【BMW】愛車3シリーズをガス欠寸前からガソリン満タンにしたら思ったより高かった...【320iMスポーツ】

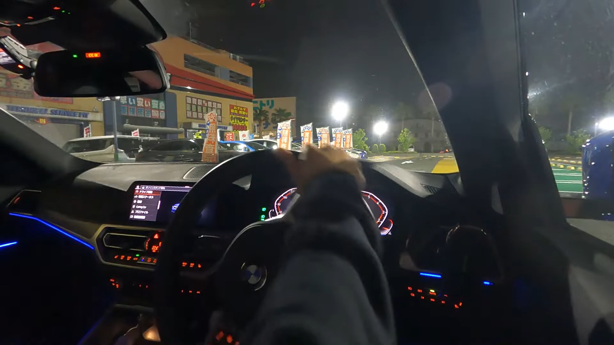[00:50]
今ね、ちょうど50キロくらいなんですよ、
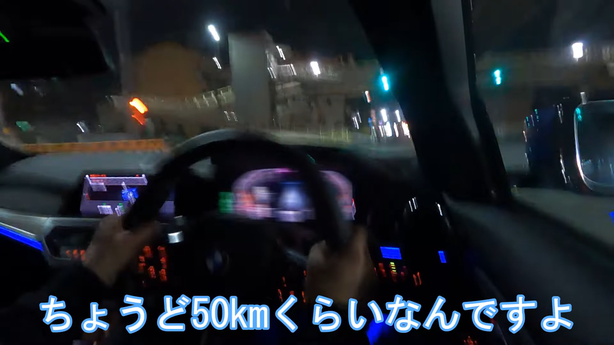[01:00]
走行可能距離みたいなのがね。なんで今から向かうわけなんですけど、45キロくらいで給油になるかな。最近ガソリンの値段が高騰してるんで、
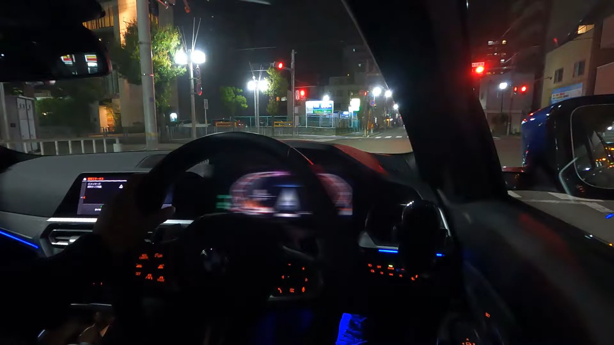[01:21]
その辺もどうなのかなっていうのはあるんですけど、前レギュラーとか128円とかだったんですけど、